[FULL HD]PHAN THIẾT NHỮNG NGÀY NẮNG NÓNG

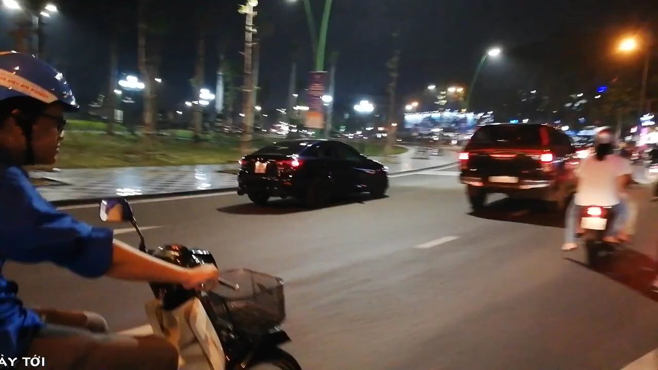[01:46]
Nên mình đi ngược lại đường từ cầu Trần Thắng Đạo trở về DC Ballad đó các bạn Đi vào một vòng cho nó mát Nóng quá, ở nhà nóng quá
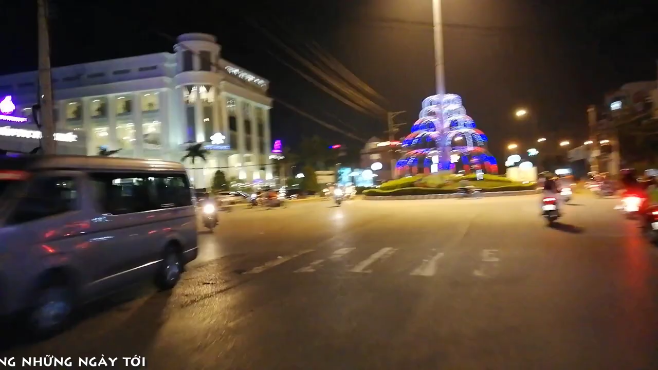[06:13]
Bùng Minh Đèn Hùng Sáng Đây là giao lộ của Trần Hưng Đạo và con đường Võ Văn Kiệt đó các bạn